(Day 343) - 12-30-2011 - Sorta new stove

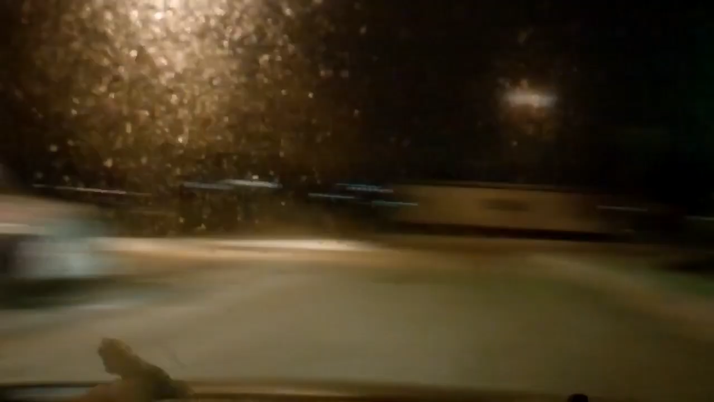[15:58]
did some weird work here with
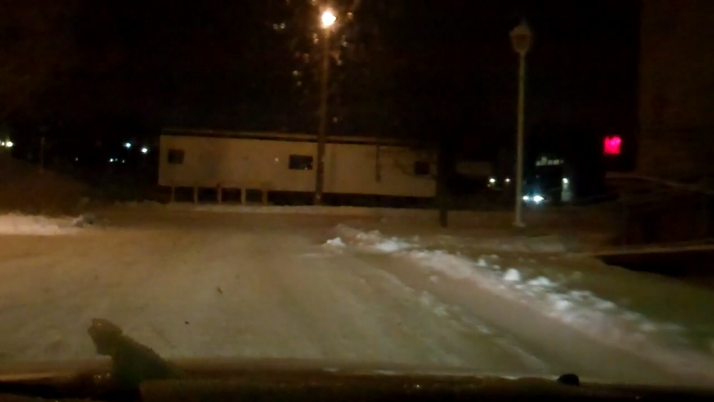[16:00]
this washboard lake material i think i said that yesterday too streets are bare for some reason i'm expecting to not make it home tonight without getting pulled over by ride and if you're all wondering what ride is ride is basically a police barricade set up to pull people over and see if they've been drinking and driving well even though i was at work i didn't drink no i never drink at work even though some days they're really friggin wanting